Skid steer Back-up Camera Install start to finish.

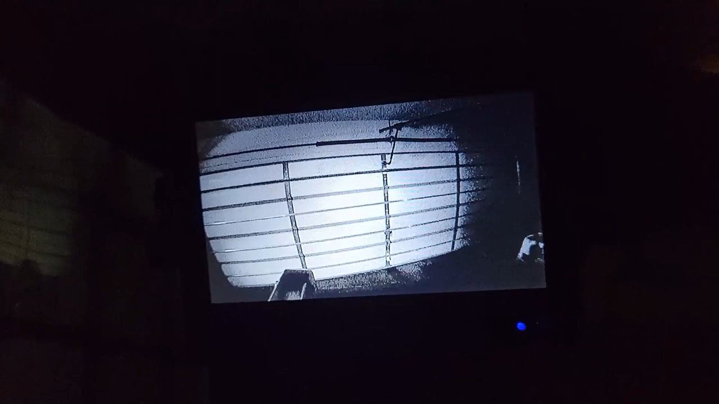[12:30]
There's a little bit of light coming in that side window there. But those infrared lights on the camera came on automatically. So, it's kind of cool. It's going to be interesting to see how it works at night.